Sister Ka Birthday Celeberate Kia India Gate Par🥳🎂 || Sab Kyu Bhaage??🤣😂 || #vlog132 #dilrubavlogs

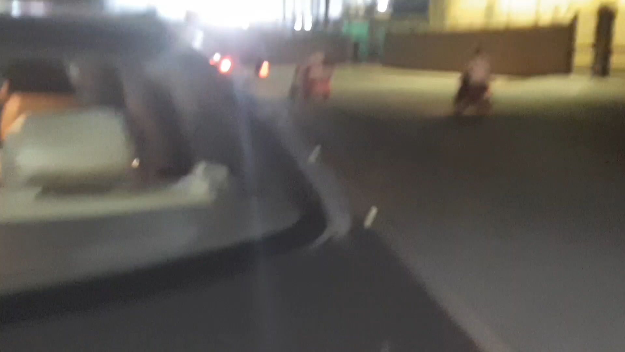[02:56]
काल कटोरा स्टेडियम है गाइस ये, तो यहाँ मैच चल रहा है, अभी तो हम अंदर बैठते हैं हमें मैच से क्या।
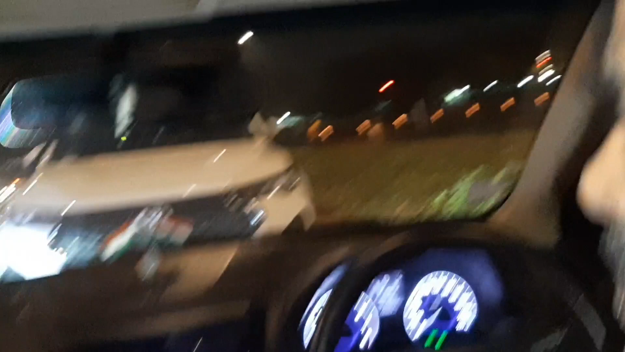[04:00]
पहुंच गए हैं हम और आयशा बाजी की गाड़ी जो है ना वो सामने उधर साइड खड़ी हुई है, वो देख सकते हैं आप, उतर जाए।